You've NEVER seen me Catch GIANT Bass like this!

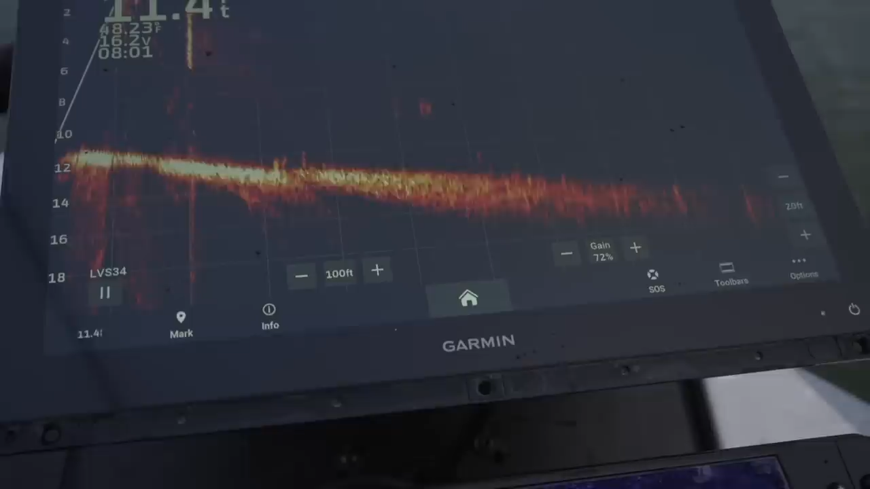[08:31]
it's probably a gar up top but this is what I'm talking about with live scope guys as I pan around look at all the activity on the bottom that's why I want my bait on the bottom the entire damn cast because
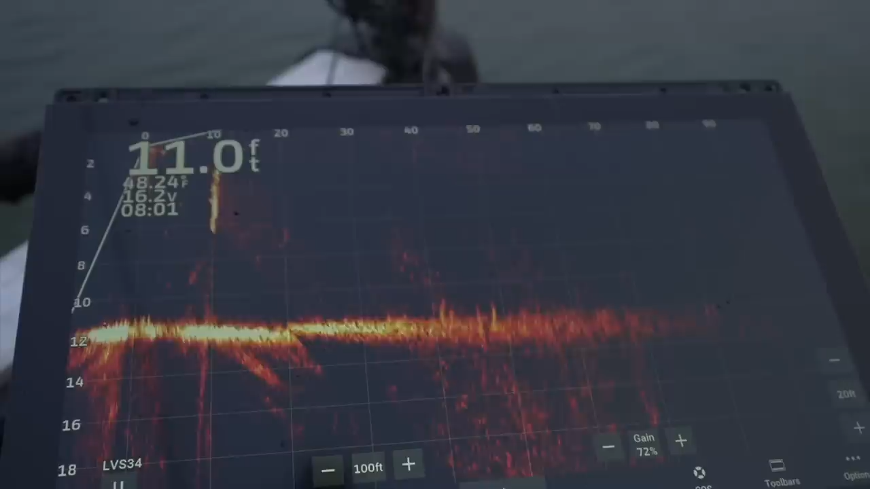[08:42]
On screen: depth 11.0 ft
there's nothing up high right now it might just be a morning thing but it's probably a cold front thing there's a big one on the bottom right there
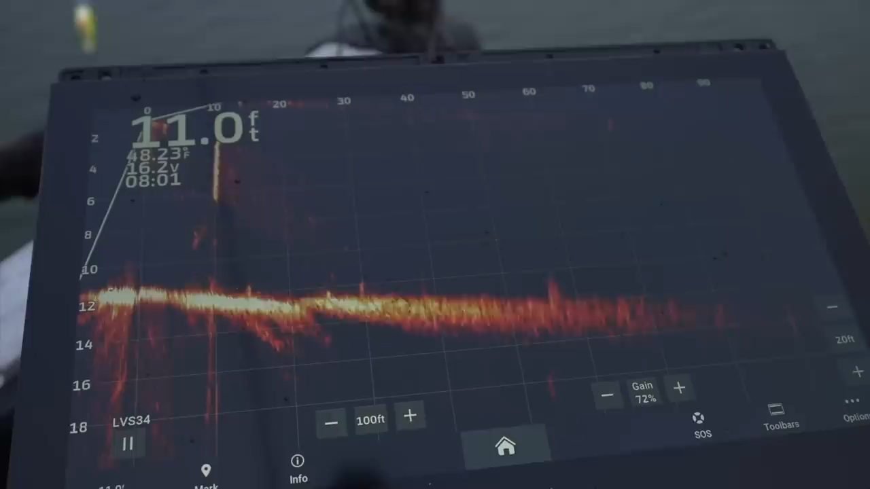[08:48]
On screen: depth 11.0 ft
her sister but these fish are all just like positioned on the bottom and they're eating
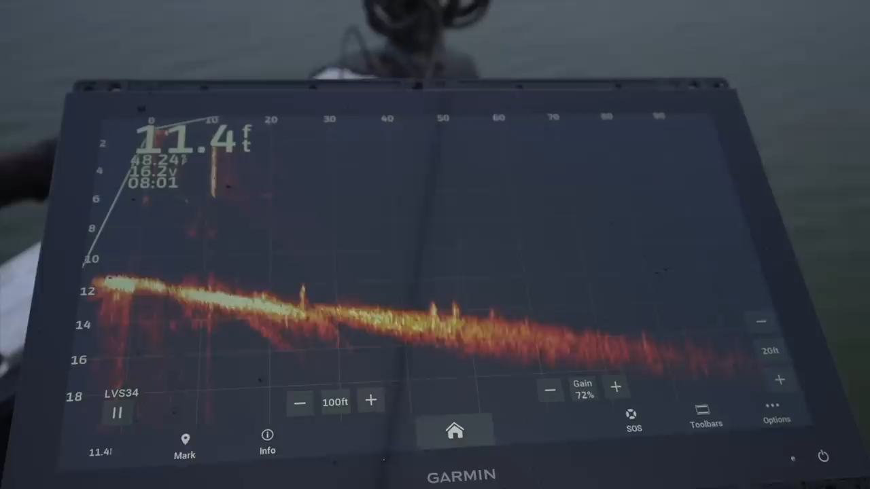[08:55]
On screen: depth 11.4 ft
bait that's on the bottom like those there in the distance that's probably a group of tilapia out there and they blast
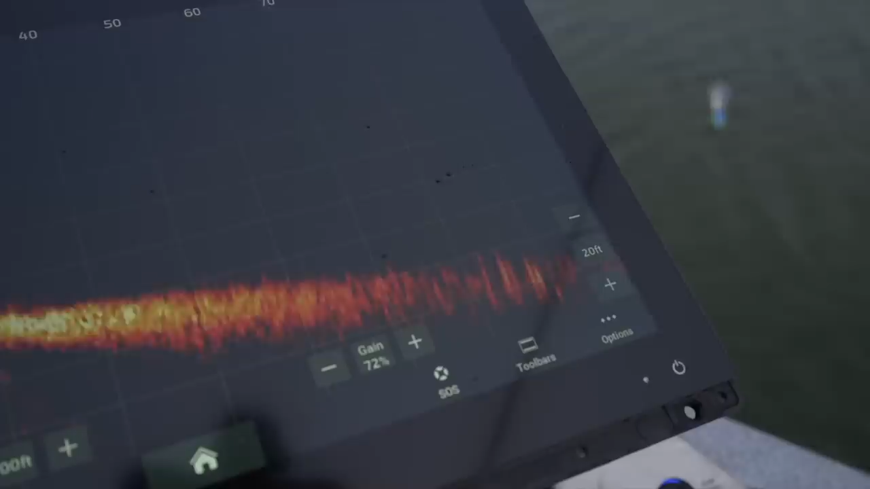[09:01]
around like crazy and they don't get more than a foot off the bottom usually this time of year there's a bass back there chasing them going straight now I think we're good now
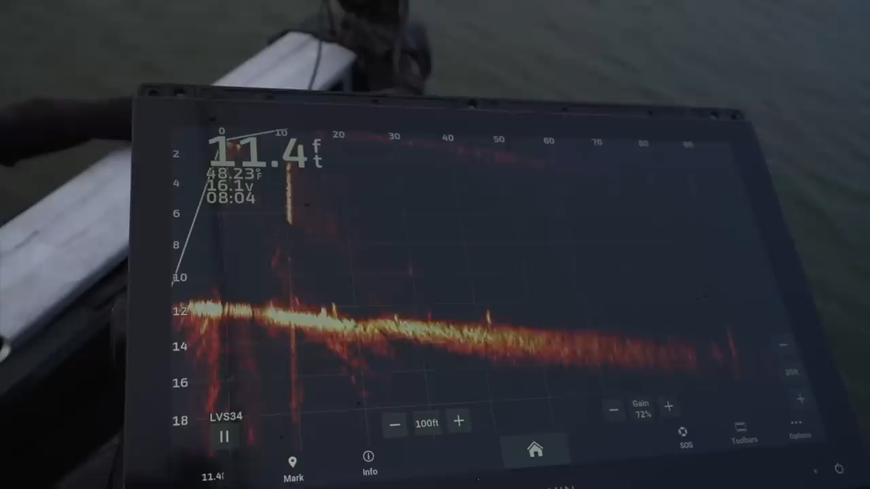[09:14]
On screen: depth 11.4 ft, water 48.23°F
yep there's my bait scurrying blasting through bait fish
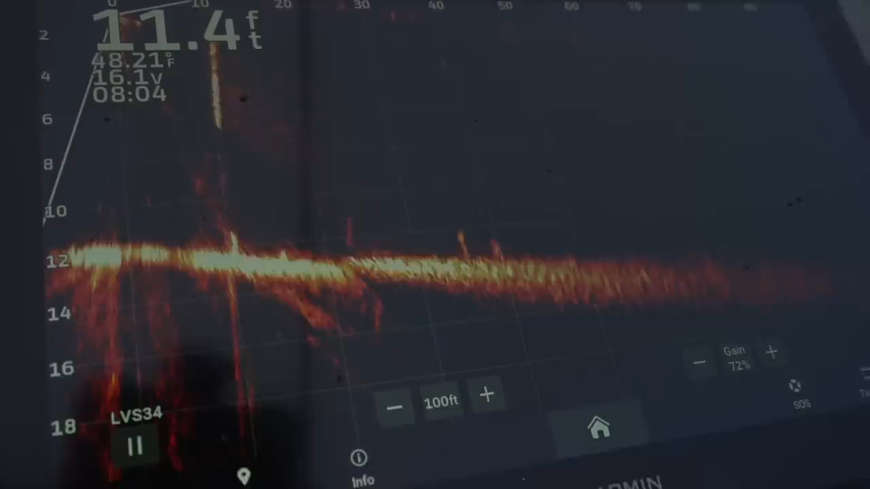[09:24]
On screen: depth 11.4 ft, water 48.21°F
ran into that guy or flipped him around to try to come after it or something but later we'll get them to come up and eat a glide